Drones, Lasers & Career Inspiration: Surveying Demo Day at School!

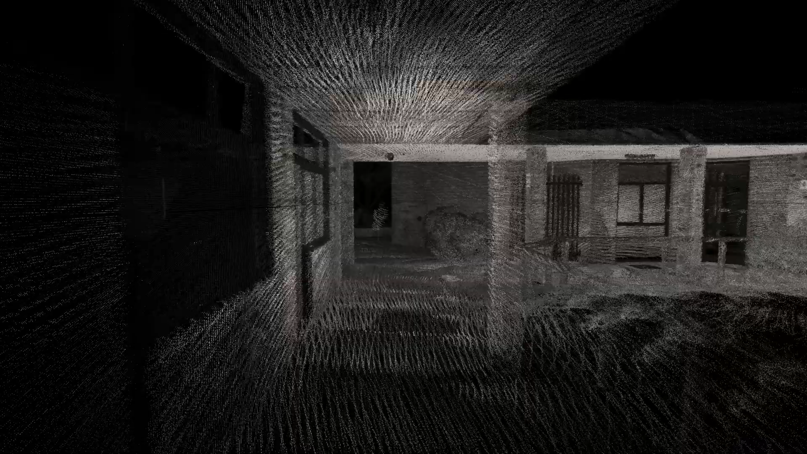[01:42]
And then it's the piecing of that altogether that creates the true visualisation in the computer.
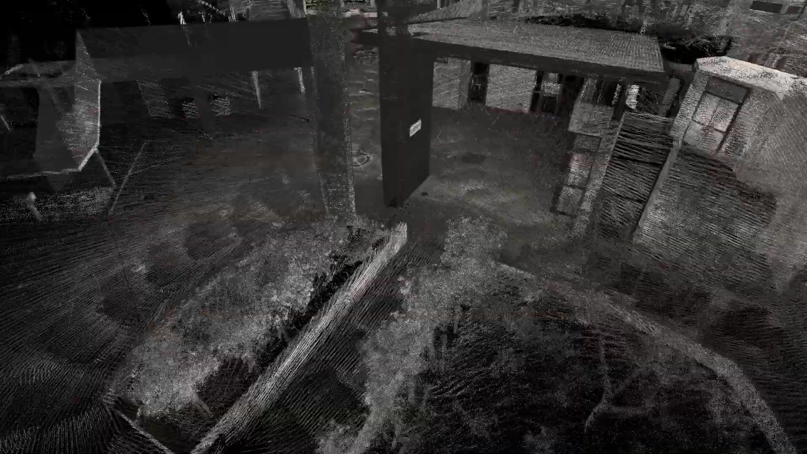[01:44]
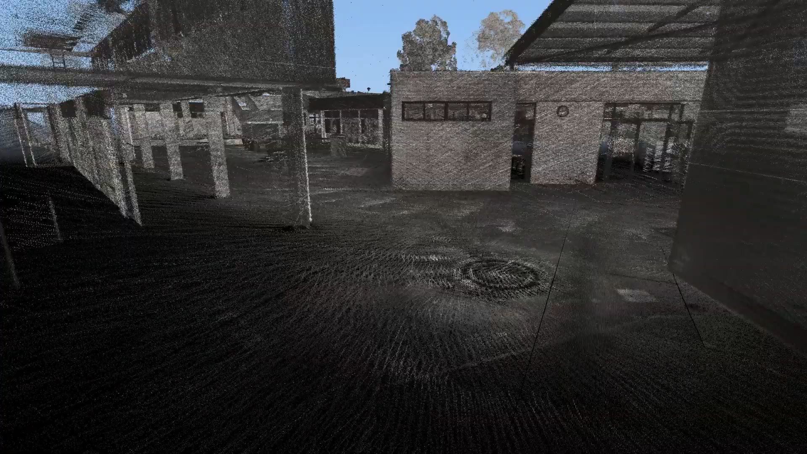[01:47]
I was like very amazed of how just one little thing that you just walked
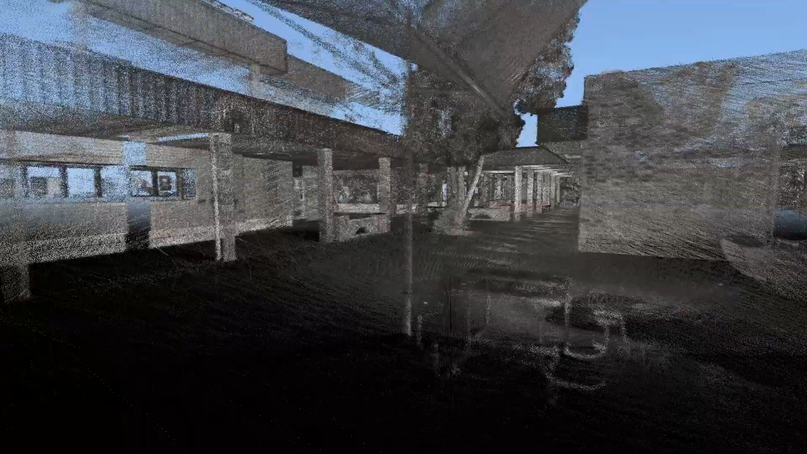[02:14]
That was really cool. I didn't think it would get into such detail. Well, I didn't realise how powerful the laser scanner was.
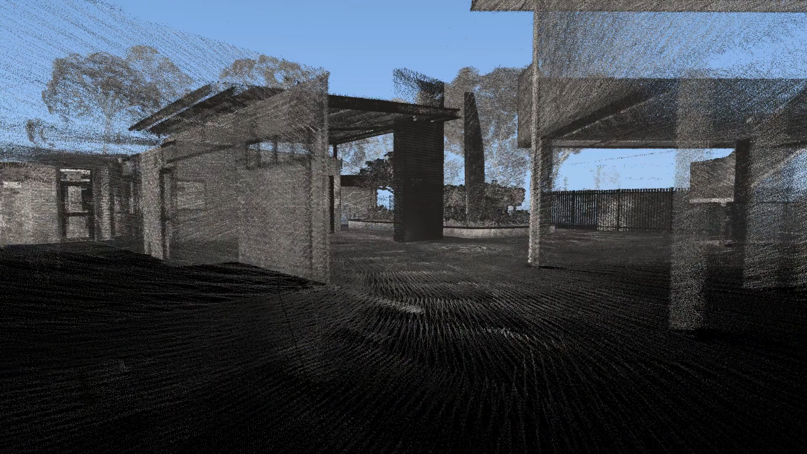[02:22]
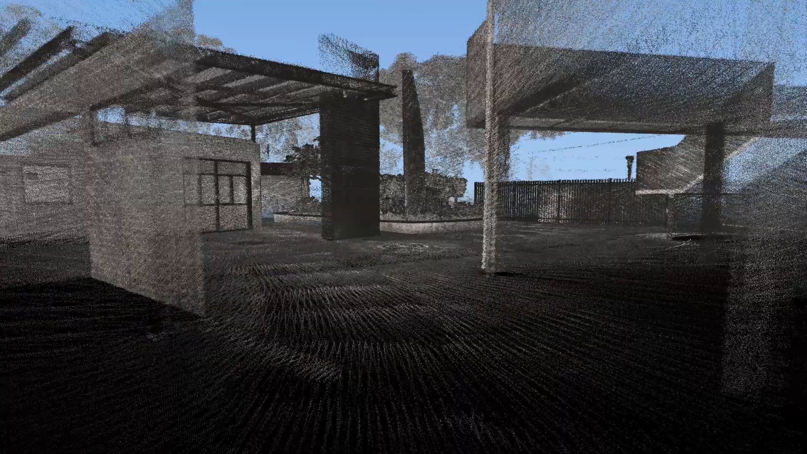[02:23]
I was surprised that it even picked up the power lines just outside of school.